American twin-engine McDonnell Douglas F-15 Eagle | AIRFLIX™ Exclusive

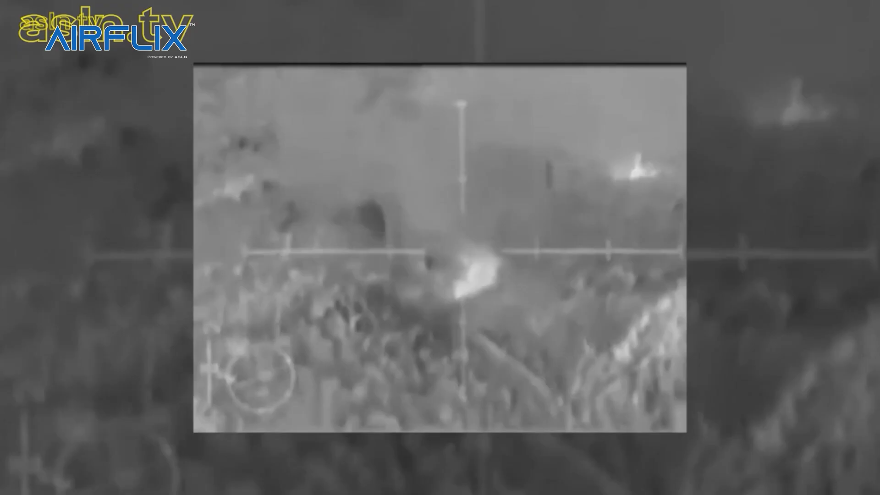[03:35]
At night, the video picture from the lantern can be projected on the HUD,